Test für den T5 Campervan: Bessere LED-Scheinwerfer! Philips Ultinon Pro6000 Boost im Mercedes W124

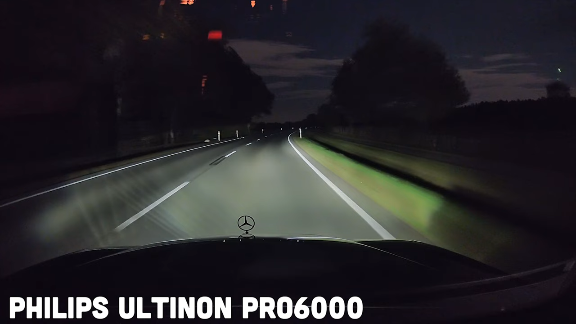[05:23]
Hier einmal der direkte Vergleich. Oben die LED, unten H4 und wie man sehen kann ist der Lichtkegel bei der LED deutlich weiter. Das kann man schön an der Mittelmarkierung sehen und auch die Bankkette rechts ist deutlich besser ausgeleuchtet mit den LED-Scheinwerfern. Hier nochmal eine andere Szene. Auch hier kann man schön sehen, wenn man sich die unten und oben die Markierungen anschaut und die Pfeiler,